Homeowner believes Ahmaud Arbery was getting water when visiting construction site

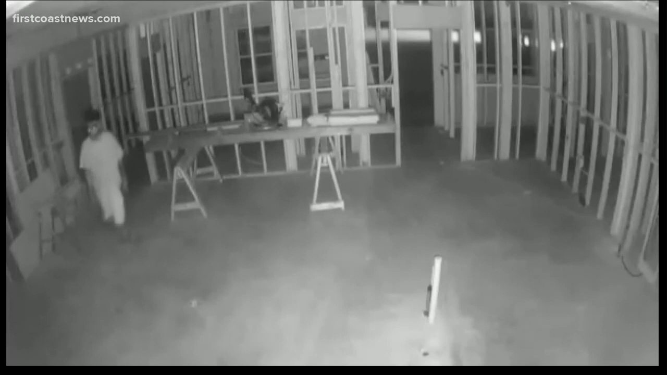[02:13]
That night, Travis McMichael called 911, reporting someone in the house. Two weeks later, Travis fatally shot Arbery after he claims he saw him entering the same house.